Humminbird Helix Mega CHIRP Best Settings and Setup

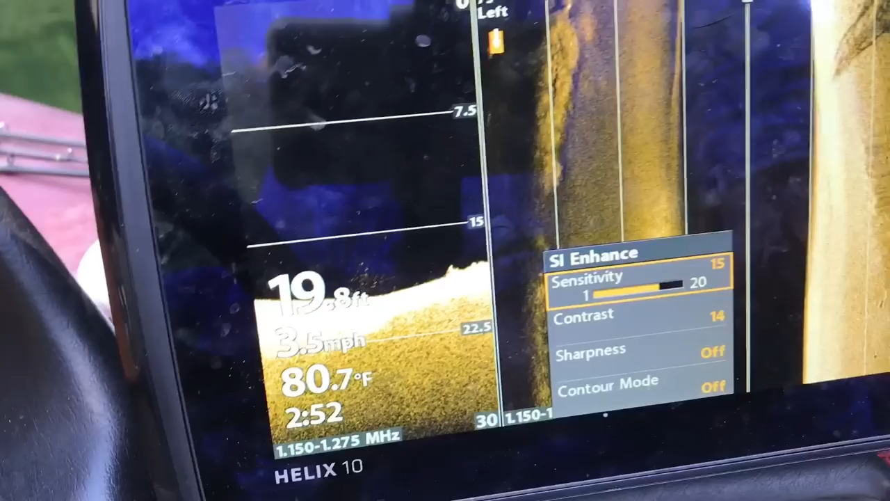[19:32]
On screen: depth 19.8 ft, water 80.7°F, speed 3.5 mph
So you know we can go down the contrast. We can you know light it up a little bit.
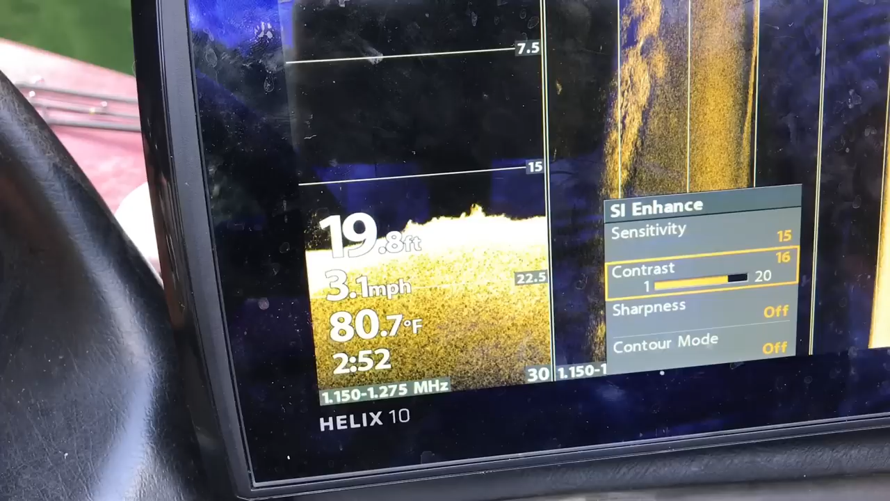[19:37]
On screen: depth 19.8 ft, water 80.7°F, speed 3.1 mph
But you'll find you'll get a sweet spot in here.
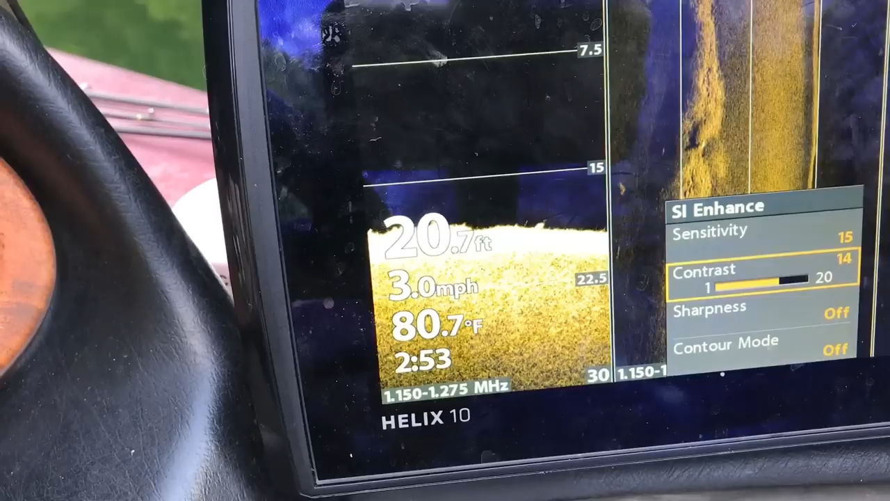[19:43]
On screen: depth 20.7 ft, water 80.7°F, speed 3.0 mph
So I'll run contrast a lot of times at about 12 to 14.
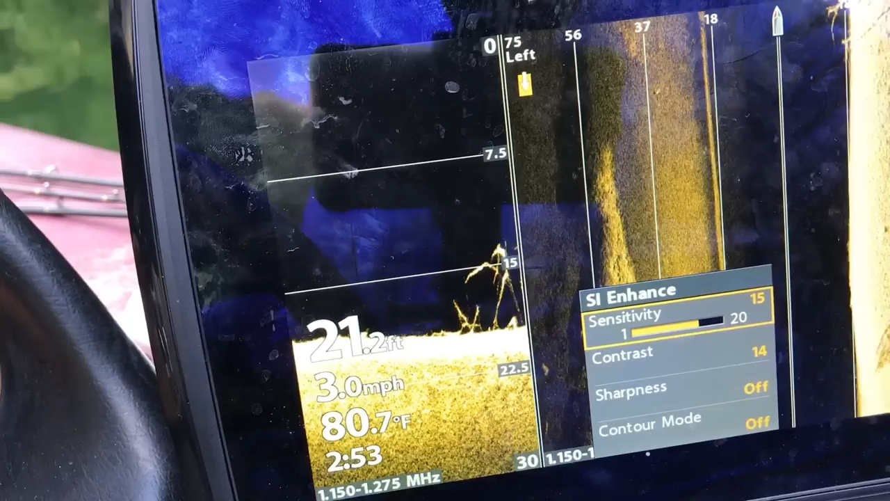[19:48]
On screen: depth 21.2 ft, water 80.7°F, speed 3.0 mph
And I'll run this at about 14, 15, 16.
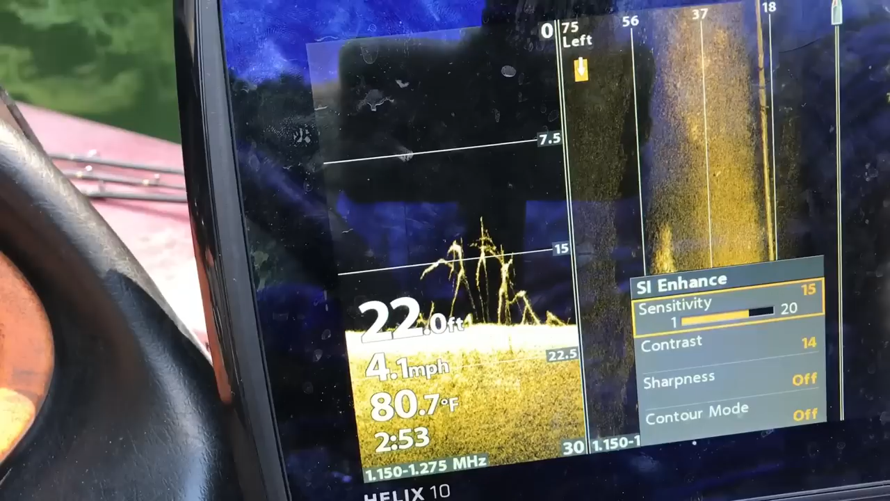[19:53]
On screen: depth 22.0 ft, water 80.7°F, speed 4.1 mph
And like I said a lot of times that sensitivity you know I'm going to change with this.
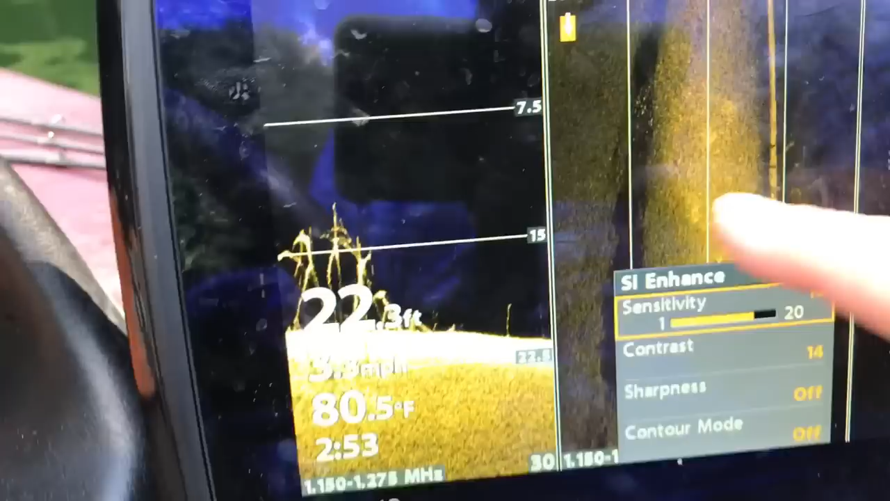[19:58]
On screen: depth 22.3 ft, water 80.5°F
And here's something else. You see that creek channel edge. You can see those shad sitting on the edge of that creek channel edge.
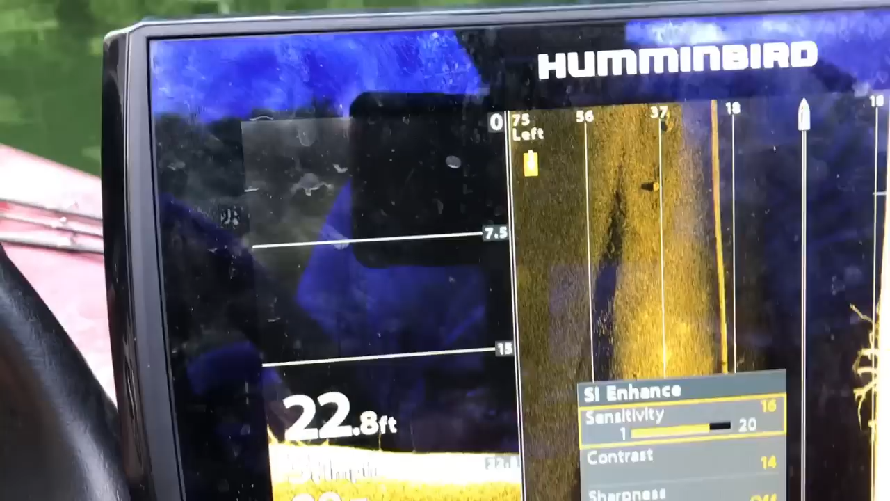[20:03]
On screen: depth 22.8 ft
There's an old stump. A couple more right there.
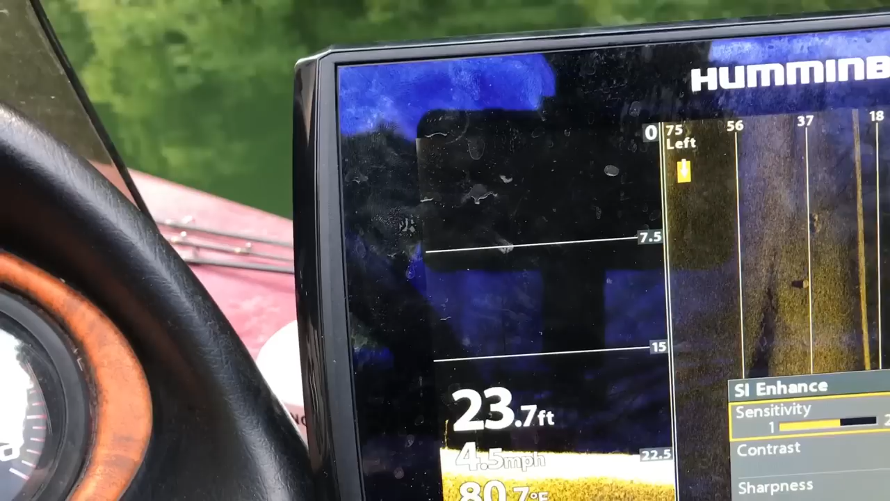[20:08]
On screen: depth 23.7 ft, speed 4.5 mph
So especially if I'm really paying attention to this side of the bank I'm going to dim it down a lot. So it'll even come down to about 11.
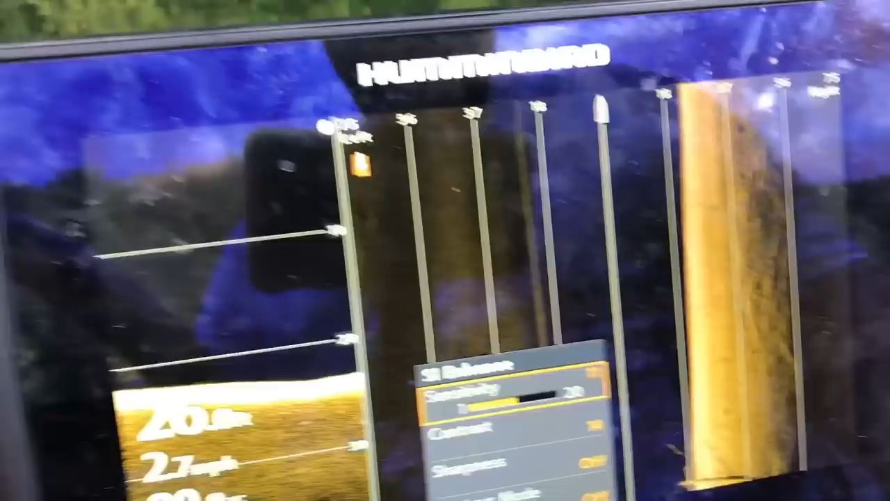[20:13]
But you can see we're still getting a really nice return. A really nice picture there.
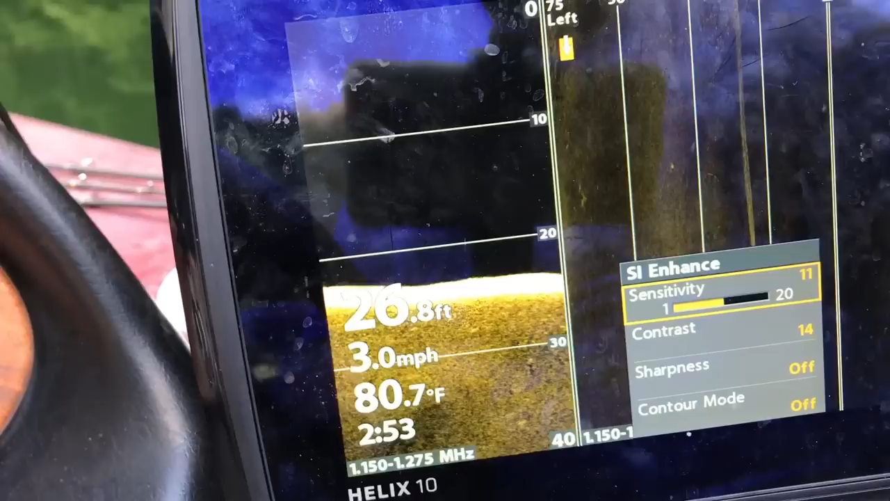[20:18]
On screen: depth 26.8 ft, water 80.7°F, speed 3.0 mph
Sharpness I keep off. Contour mode I keep off.
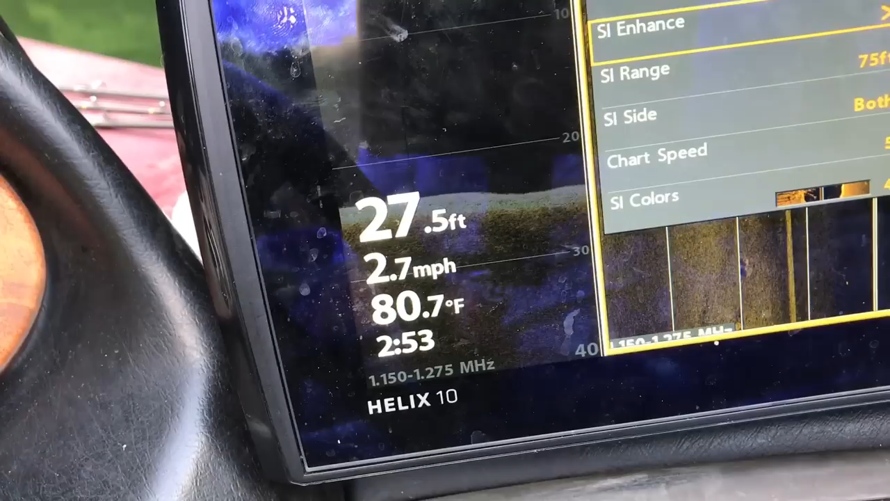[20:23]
On screen: depth 27.5 ft, water 80.7°F, speed 2.7 mph
The range guys it depends for me how flat an area is.